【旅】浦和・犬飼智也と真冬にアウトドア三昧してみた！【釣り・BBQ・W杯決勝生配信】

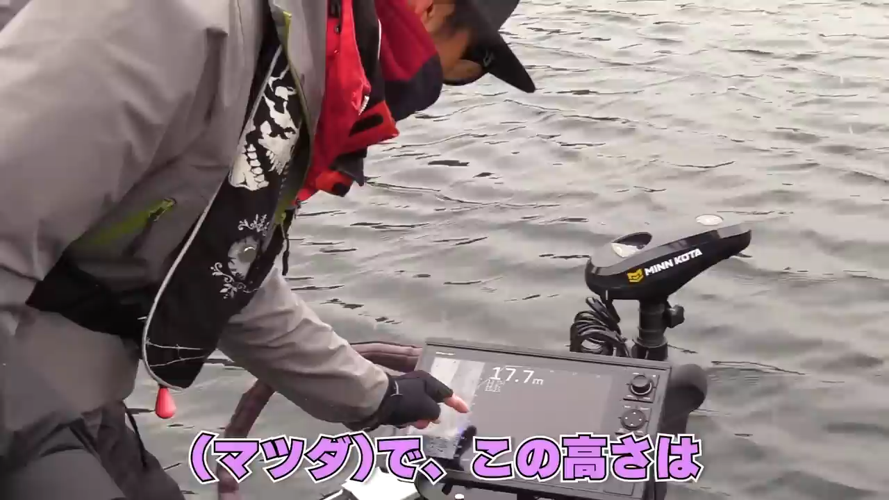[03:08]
On screen: depth 17.7 m
この縦が深さで今22mラインはいでこの高さがトップが16、14ぐらいに立ち木がありますっていう感じあ、あ、あたいのが?